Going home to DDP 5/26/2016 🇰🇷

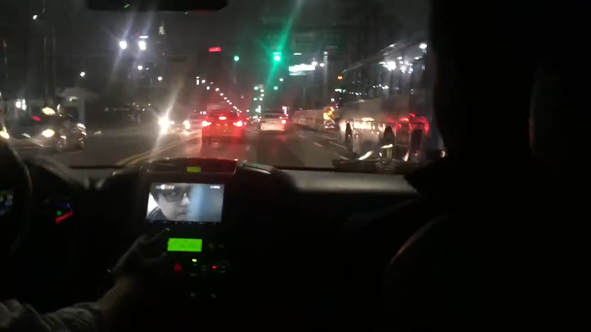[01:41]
My friend tells me this haze is yellow dust. Coming from China. Ah, yeah, that's right. During the springtime, very. Maybe tomorrow? Korea. Okay. Weather is very nice. Without China, maybe it's very good.